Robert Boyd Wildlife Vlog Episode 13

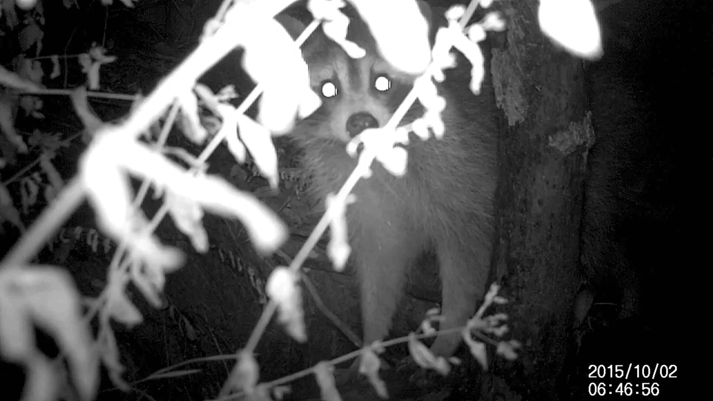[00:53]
who showed up two consecutive nights, and the reason this didn't surprise me is that I saw this raccoon at the same time last year.